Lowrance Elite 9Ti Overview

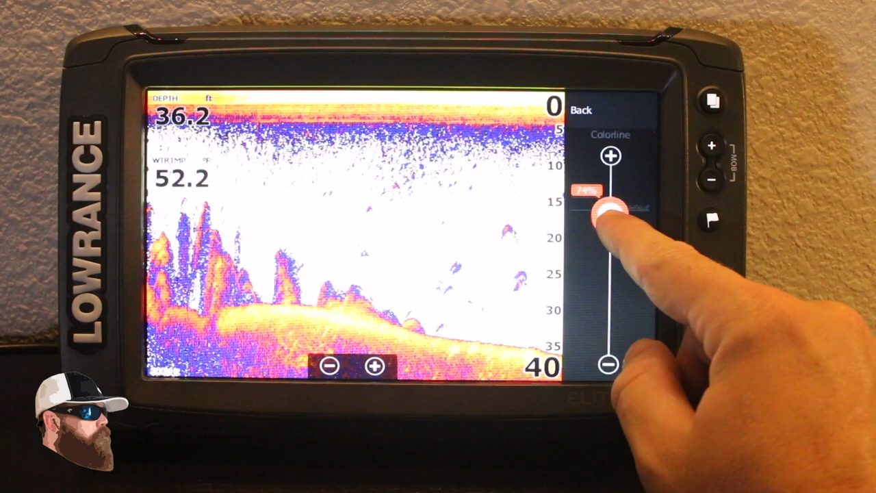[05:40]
On screen: depth 36.2 ft, water 52.2°F
And then, of course, your color line. You can adjust your color. You can see I kind of took it all the way down to blue. If I bring it all the way back up here, you can see where it's kind of your standard traditional view. Or you can have complete blowout on it if you would really like. But I think somewhere right in that area is going to work great.
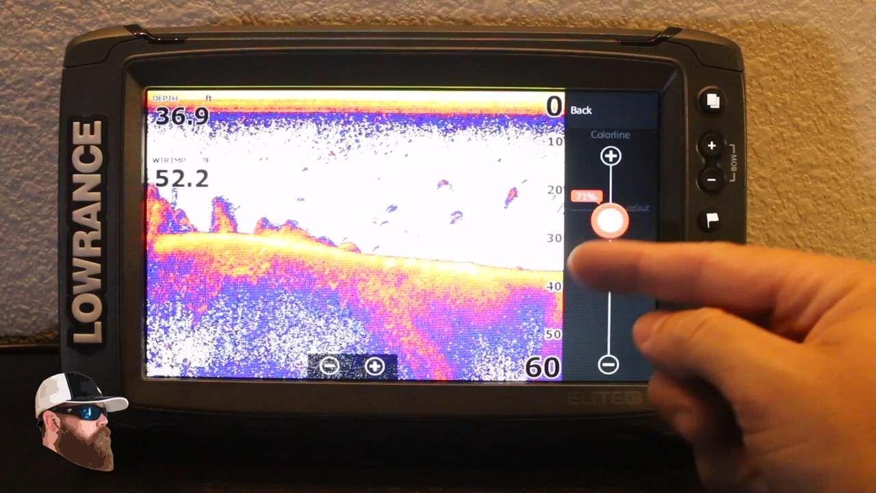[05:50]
On screen: depth 36.9 ft, water 52.2°F
You can kind of tell the density. You can look at the fish that are out there and kind of see what's going on compared to, say, that rock next to a little bit of grass. It really makes a difference there.
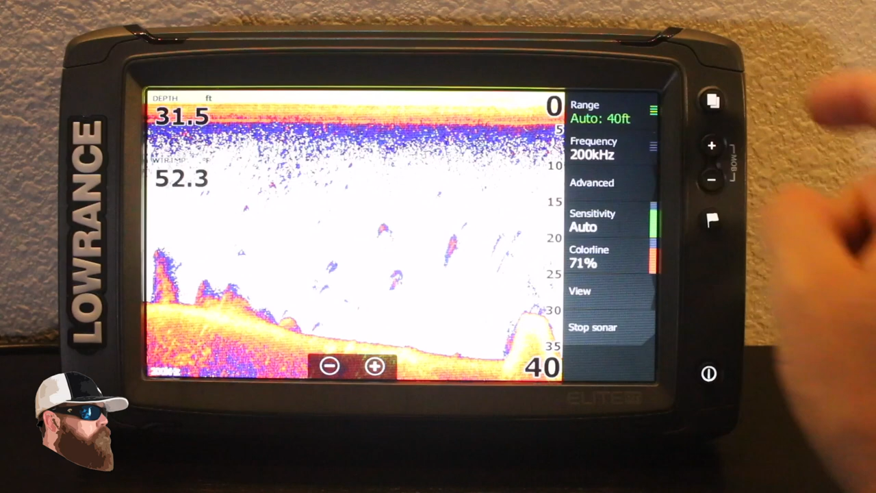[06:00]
On screen: depth 31.5 ft
And then, of course, your last one here is your view. You can do your splits. You can actually change that palette. You know, if you want something in the greens, you want the reverse color. You can even go back to black and white if that's something that you so choose. I do in my case. I like the kind of traditional look.
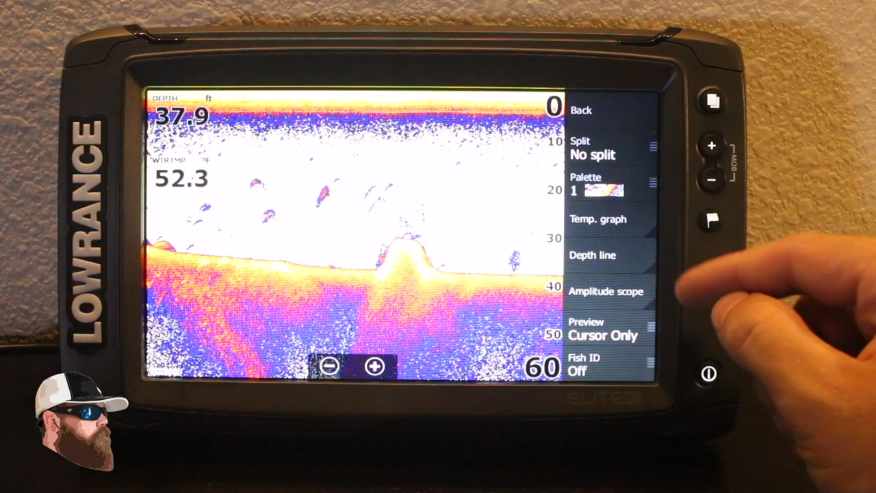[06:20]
On screen: depth 37.9 ft
You can also down here at the bottom. I have a lot of people ask me about this. This is the fish ID. You can turn on your fish IDs, little symbols that look like fish. And, of course, the depths will pop up right on top of them. So you don't have to guess. Maybe if you're a crappie fisherman, you want to know how deep those fish are holding.
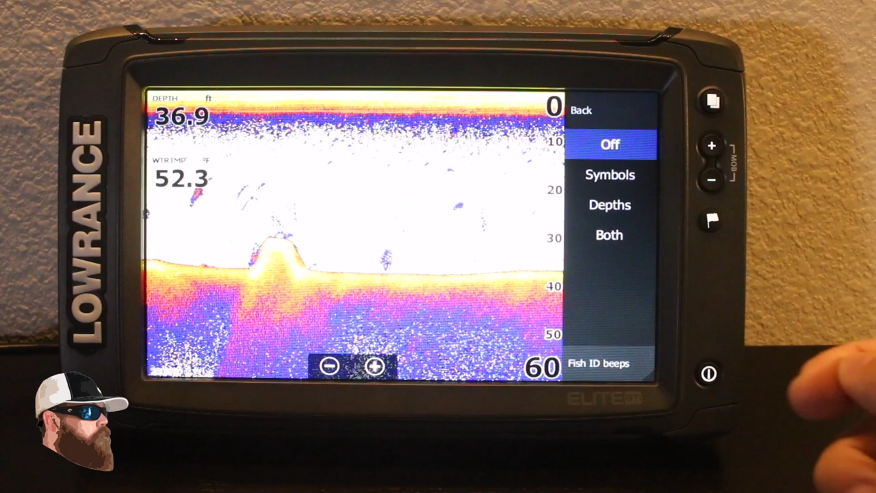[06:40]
On screen: depth 36.9 ft
Maybe that's a great option for you. All right. Well, let's go back to the pages menu here. And let's take a look at the structure. So what I have set up right now is side scan. So I'm basically looking 140 feet in both directions, left and right. So as you can see, this right here is the center line.
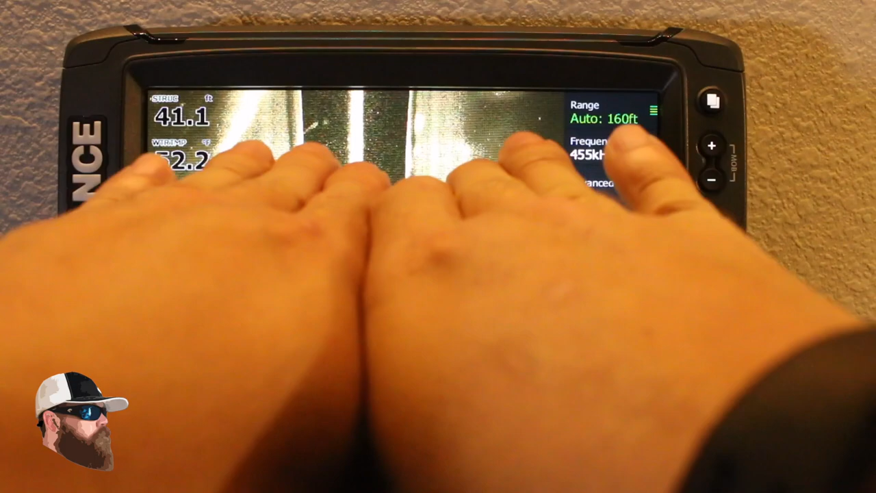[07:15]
On screen: depth 41.1 ft
Think of it as the prop wash of the boat, if you will. And then you go both directions here to the side 40 feet down. So imagine right now you're looking at it flat, but it's really it's turned like this.
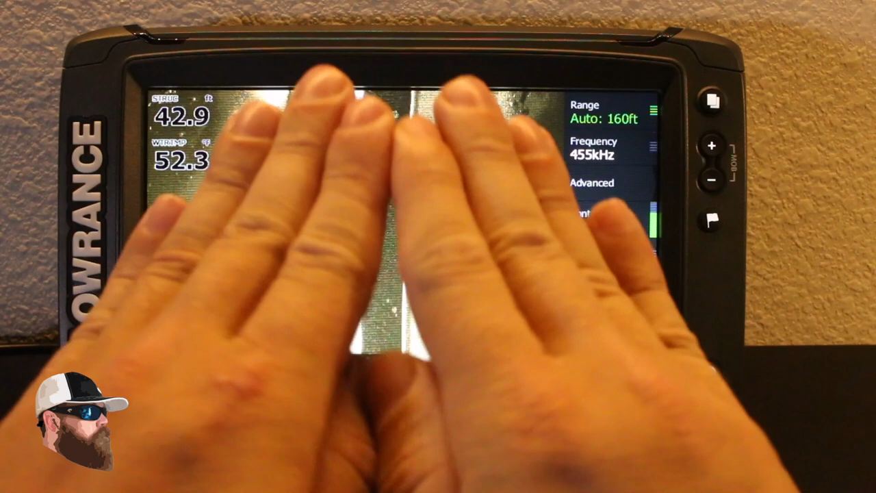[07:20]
So it's just laying out everything. So this is a fish. This is some object fish hanging off the bottom. That is grass that's connected to the bottom.
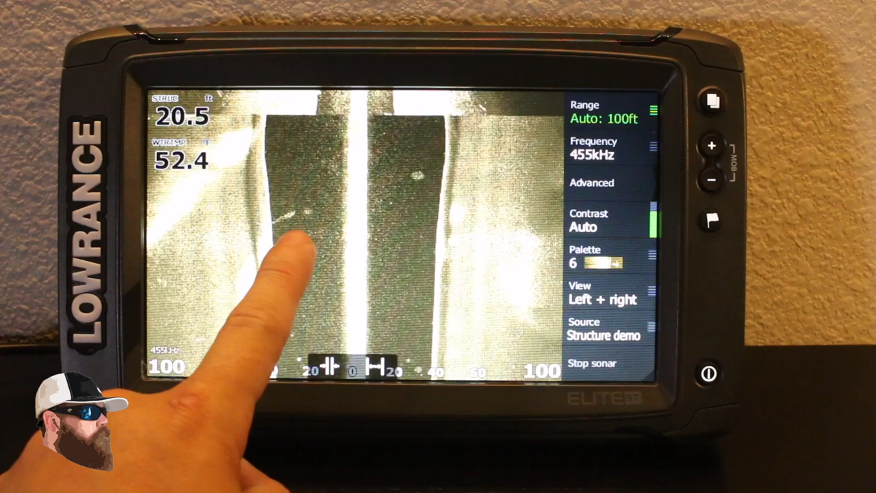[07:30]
On screen: depth 20.5 ft, water 52.4°F
So those are ways to kind of think about it. And then this is all the land straight down into the right. So if you're looking straight down and then all the land going out here, think of it as kind of a road, if you will. So as it kind of resets itself here, you can see that this is a little bait ball that's kind of hanging out here.
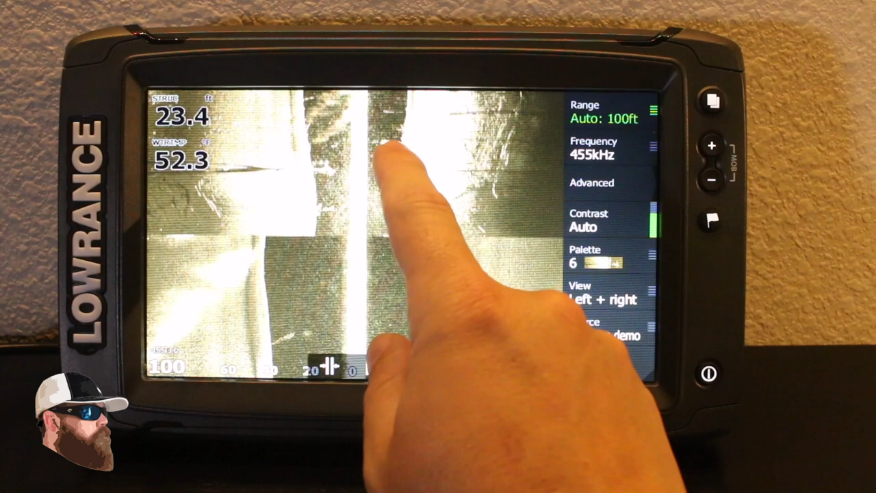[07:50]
On screen: water 52.3°F
I know it's tougher to tell on the screen, but there is distinction right here. This is a tree. And then all these black lines, this is a tree with its shadow going out.
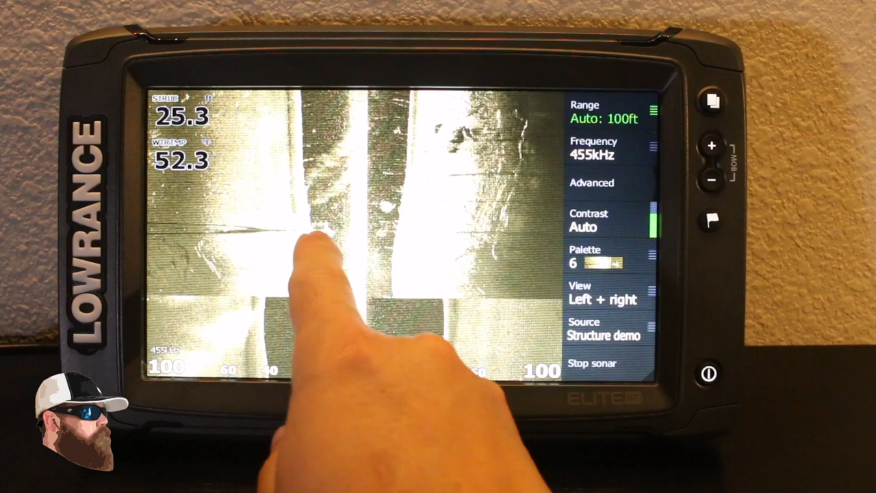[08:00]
So that's how you can really tell what it is. It looks like you got a rock pile over here.
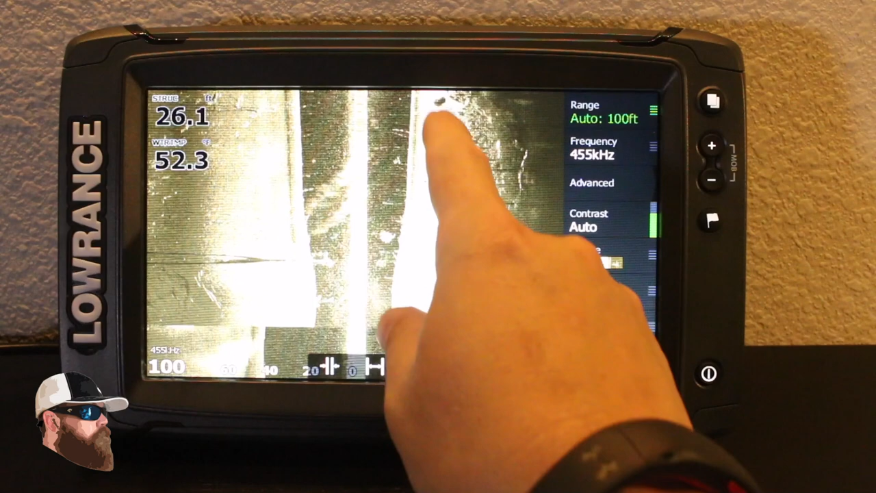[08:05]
A couple more rock piles coming up because you can see the backside of it. My favorite color to look at this in.
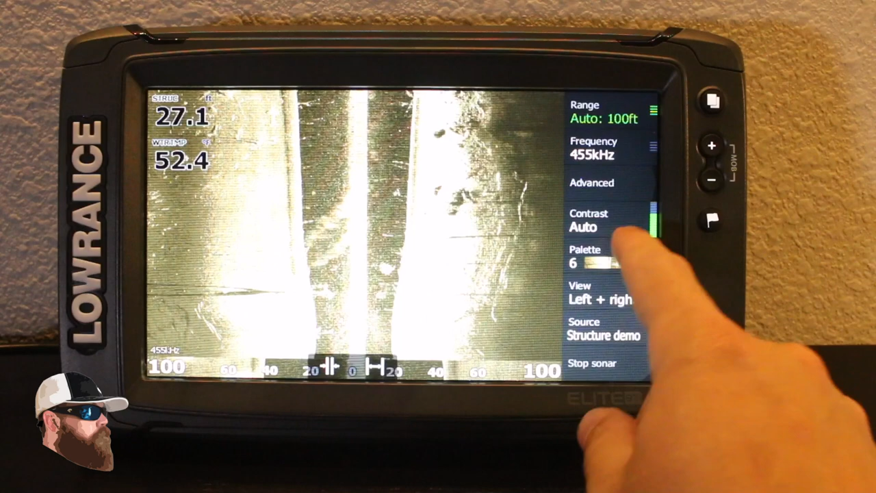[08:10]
On screen: depth 27.1 ft
I like to come down here to palette. Oh, clear a cursor.
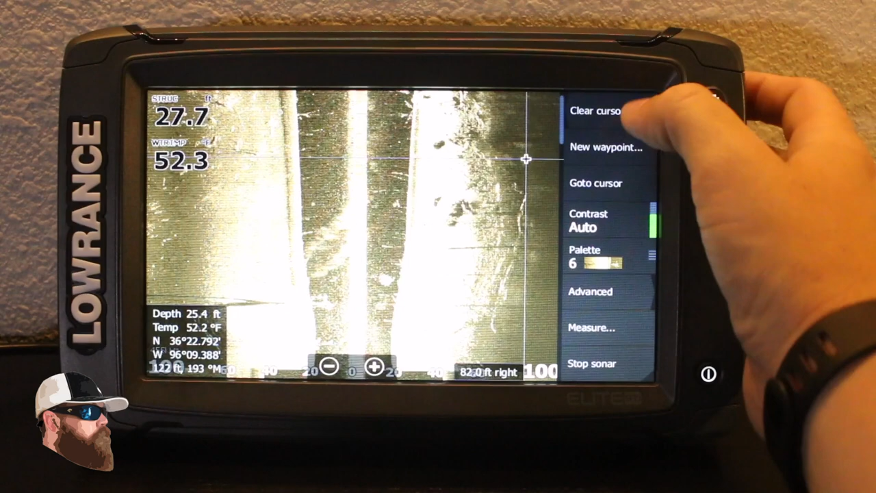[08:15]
Let's see here.
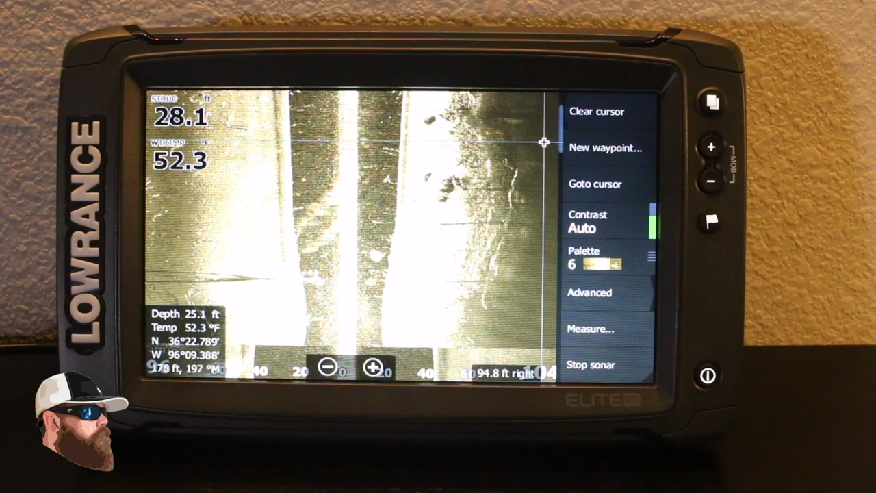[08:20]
On screen: water 52.3°F
Let me clear that cursor real quick. Come into my palette. And I like to look at it in blue and white.
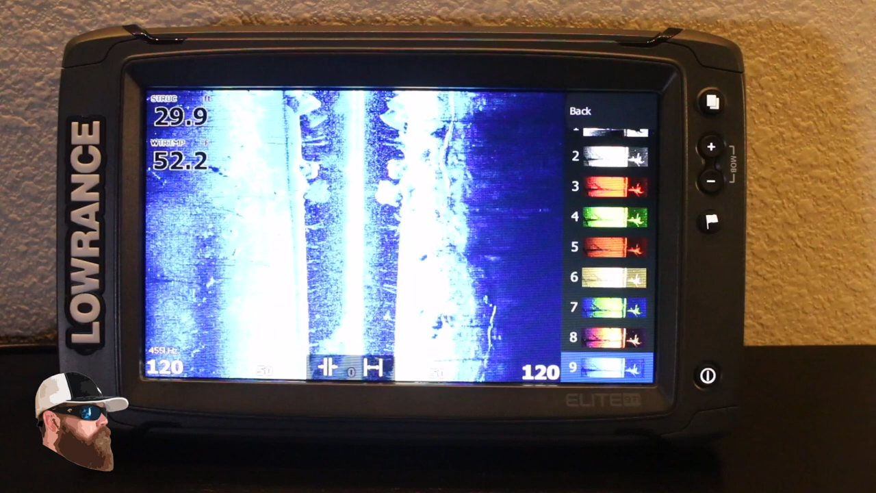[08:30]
For me, that's where I get the best contrast and I can really, really see well. But that's up to everybody's choice. And of course, you can see right here in the view, I have it set to left and right.
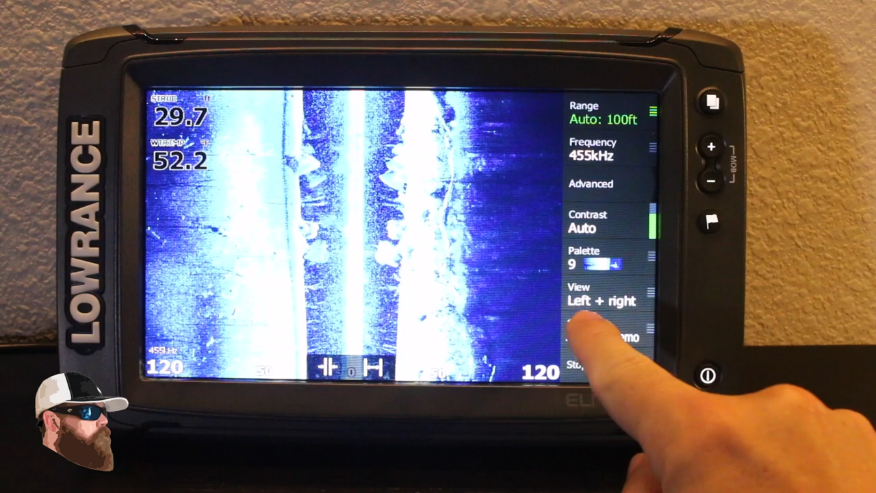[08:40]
That's where I can change it and I can go down. So if I go down view, this is what you've been seeing on units in the past. You've been seeing your sonar. You've been seeing your down view. For example, the hook series that I did. This is it right here. And so you can get a real good idea of whether or not that object's connected to the bottom.
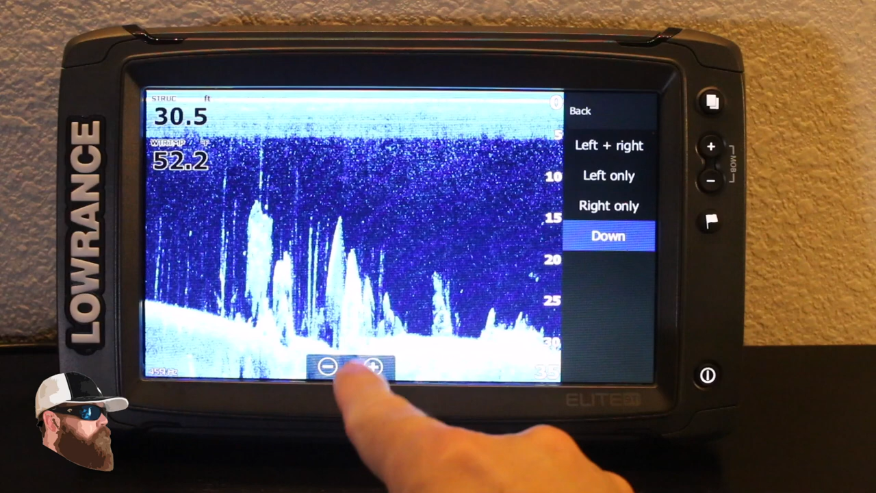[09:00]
So I like to look at the sonar to identify something. And then I'll come over to this screen to verify that I am looking at what I think I am.